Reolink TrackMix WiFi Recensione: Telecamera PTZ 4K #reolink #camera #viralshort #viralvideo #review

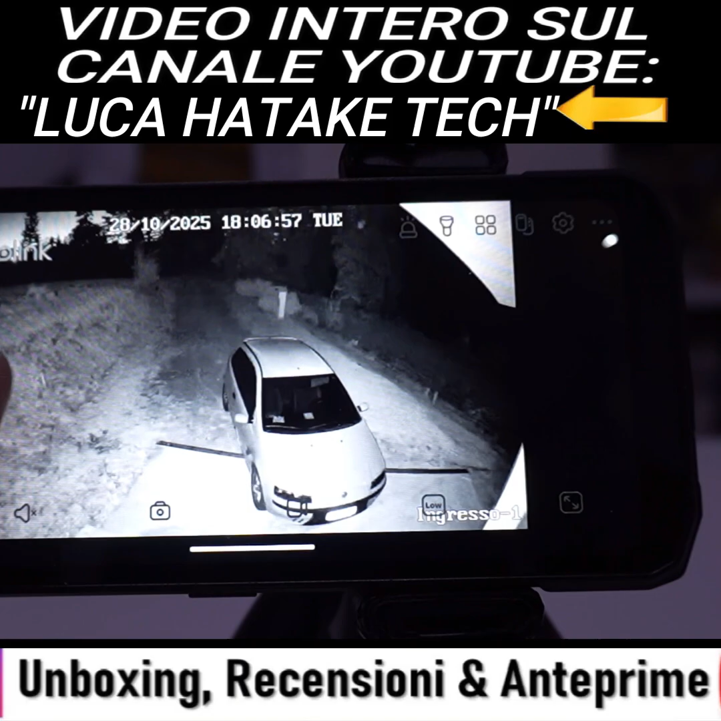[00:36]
Questa telecamera vede anche di notte per cui potrete monitorare la vostra abitazione H24 e tra l'altro essendo dotata di Wi-Fi lo potete collegare al Wi-Fi della vostra